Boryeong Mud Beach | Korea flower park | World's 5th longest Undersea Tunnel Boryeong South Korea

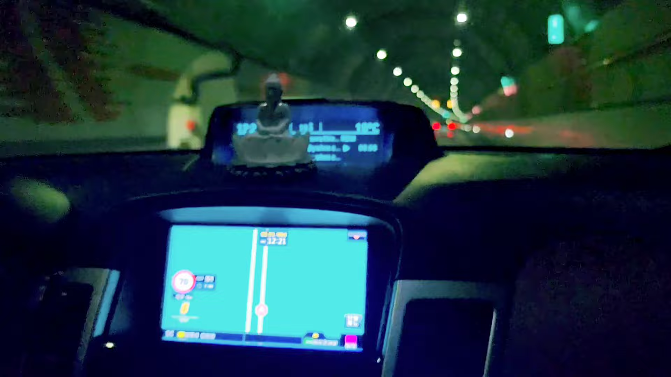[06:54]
ඉතින් මේ ටනල් එක මුහුදු මට්ටමේ ඉඳලා මීටර් 80ක් යටට, ඒ කියන්නේ ගැඹුරට තමයි නිර්මාණය කරලා තියෙන්නේ මට මතක විදිහට.